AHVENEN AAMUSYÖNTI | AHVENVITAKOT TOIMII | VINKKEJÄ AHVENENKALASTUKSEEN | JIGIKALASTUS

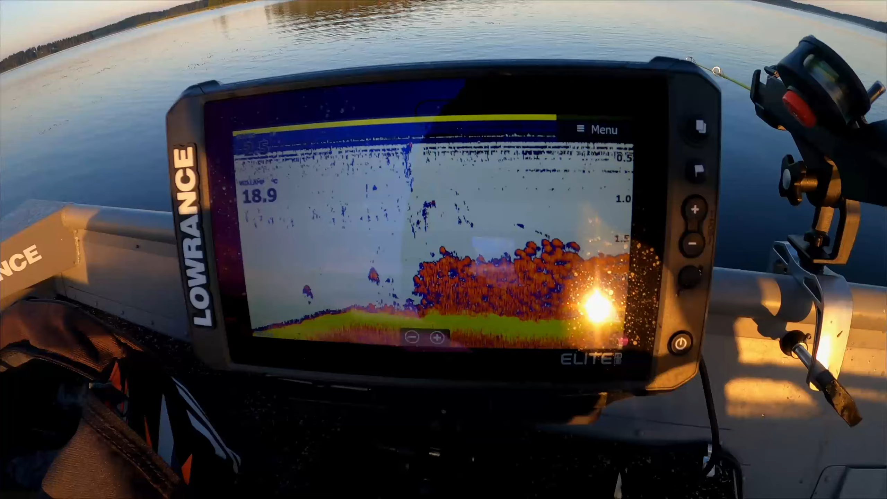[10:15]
Nyt sitä tärkeä löytyy Tuossa sitä on aika paljon Tuolla pohjassa näkyykin Tuollainen Vähän kirkkaampi Kato siellä hän löytyikin
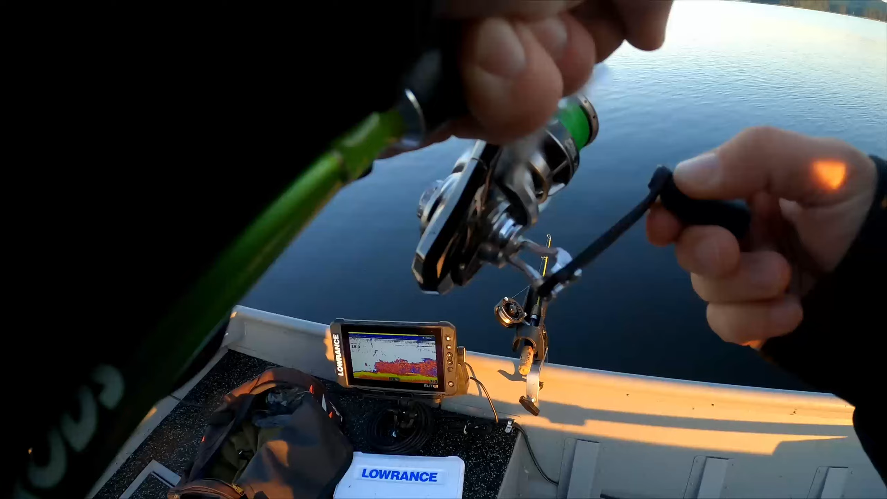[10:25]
Vähän kirkkaampi tuollainen Siellä oli ahve varmasti Tämähän on pikkuinen tämä Katkepa tuota luottu nyt Tähän se liikahti Mut se lopetti sen pintakään Niin en tiedä Johtuuko se siitä Että Ei oo ne ahvenia tässä Että se ei